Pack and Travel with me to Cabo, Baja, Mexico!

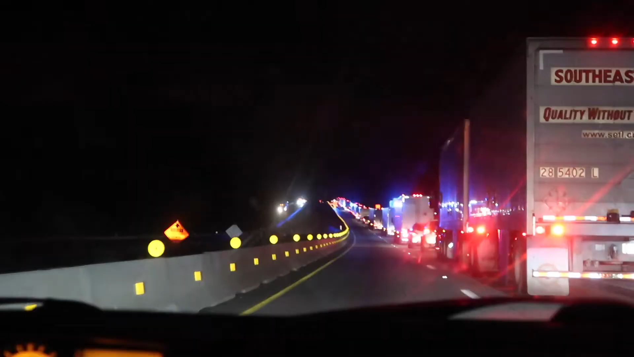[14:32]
Thank God we decided to leave early because there is so much traffic.